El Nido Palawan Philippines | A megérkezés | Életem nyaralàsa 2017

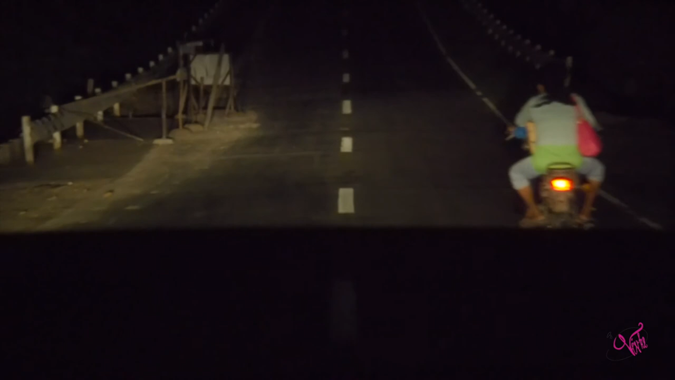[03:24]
Azonban időközben besötétedett, úgyhogy az amúgy is kalandos utunkat immár korom sötétben folytattuk.
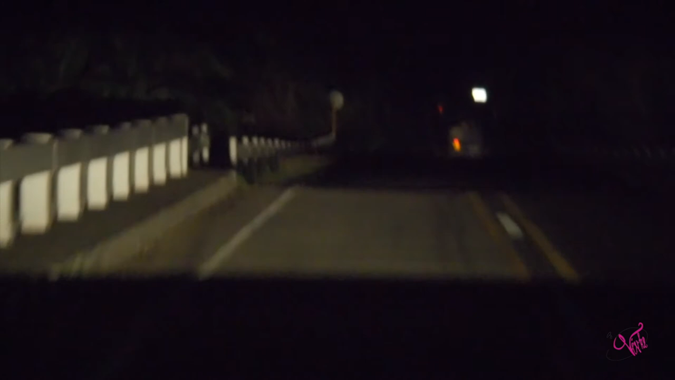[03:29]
Amitől már előre féltünk, mivel talán az egyik legveszélyesebb itt, a Fülöp-szigeteken,
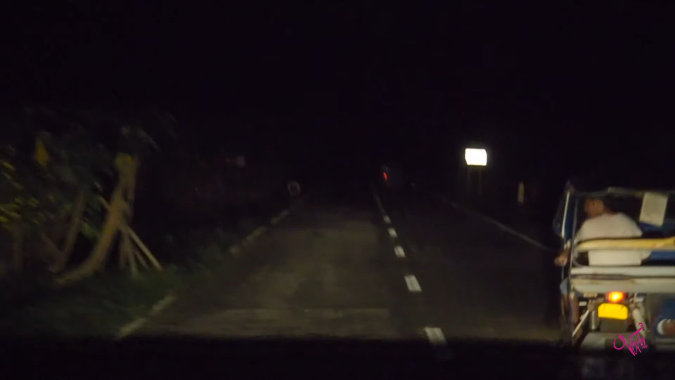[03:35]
sötétedés után útnak indulni. És hogy miért is mondom ezt?
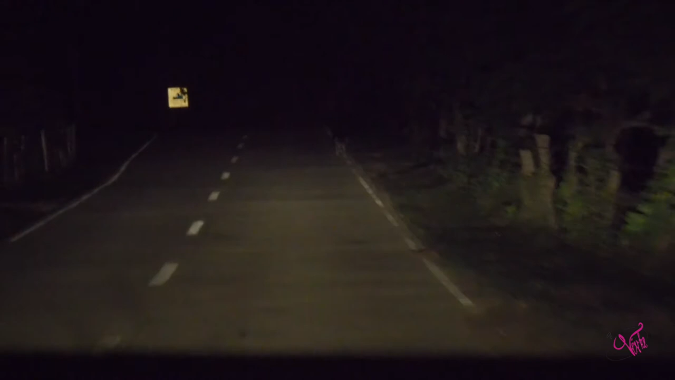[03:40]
Gondoljunk csak bele. Itt a közvilágítás igazán ritka, így korom sötétben a hihetetlen sok kóborkutyát időben észrevenni nem egyszerű.
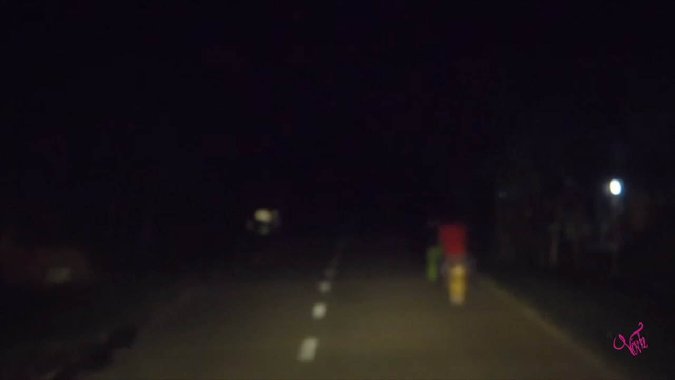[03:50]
Főleg, hogy ezek a kutyák előszeretettel fekszenek az út közepén. De ne felejtsük el azokat a tuk-tukosokat se, akik egyáltalán nem használnak lámpát,